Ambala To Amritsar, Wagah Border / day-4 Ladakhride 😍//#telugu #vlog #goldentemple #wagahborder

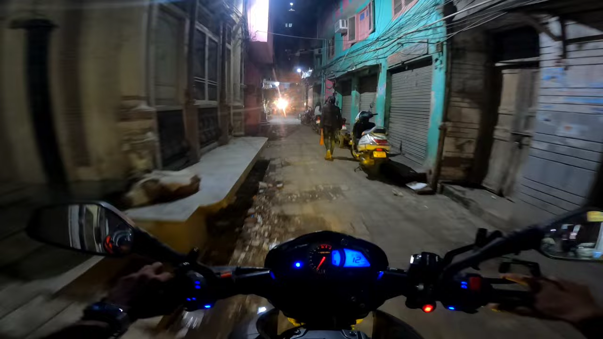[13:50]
సో ఇప్పుడైతే ఇక్కడిక్కడే తిరుగుతున్నాం. జస్ట్ రూమ్కి 1.5 కిలోమీటర్ అబ్బా అంతే. ఎంత చిన్న ఉన్నాయి చూడండి ఇక్కడ స్ట్రీట్స్.